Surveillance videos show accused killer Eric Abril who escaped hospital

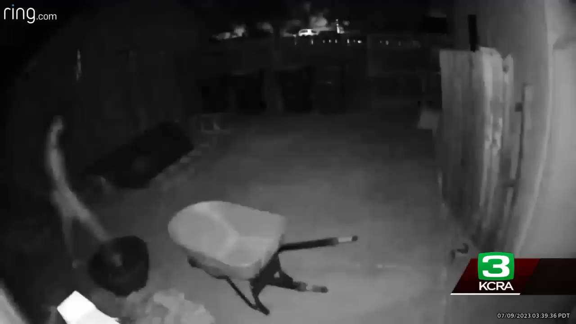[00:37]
Tonight, KCRA3 did obtain this new ring video. This is a Brill walking through a backyard.
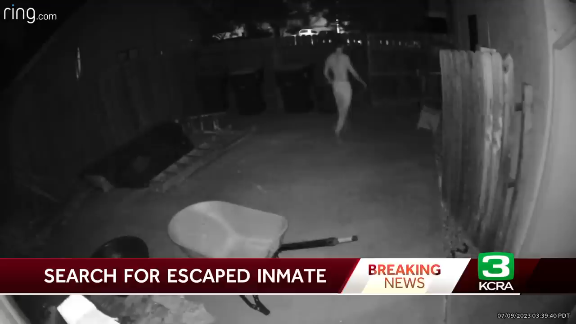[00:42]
This was from a home in Rockland. The Placer County Sheriff Office does confirm with us tonight that this is a Brill in this video. You can see he is shirtless wearing pants as he walks from one side of the yard to the other.